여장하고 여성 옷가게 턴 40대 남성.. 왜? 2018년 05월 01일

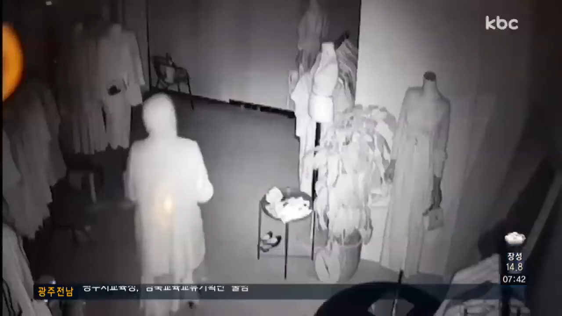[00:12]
불이 꺼진 여성 의류 매장에 모자를 둘러 쓴 사람이 들어옵니다. 쇼핑하듯 매장 곳곳을 돌아다니며 옷을 고르다 하이힐이 불편한지 넘어지기도 합니다
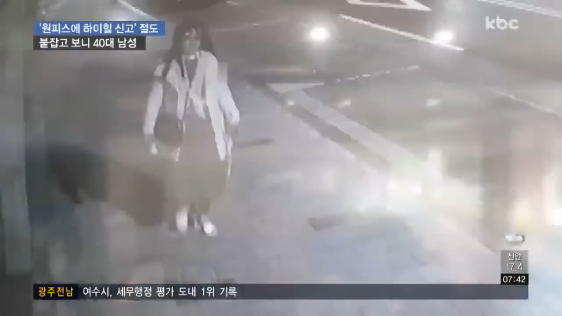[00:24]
긴 머리카락에 원피스까지 영랑없는 여성으로 보이지만 사실은 가발을 쓴 남성입니다 45살
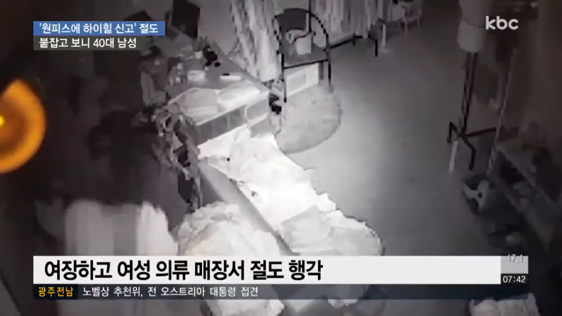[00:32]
조모 씨는 경보기가 설치된 옷가게에 침입했다 10여 분 만에 출동한 보안업체 직원에게 붙잡혔습니다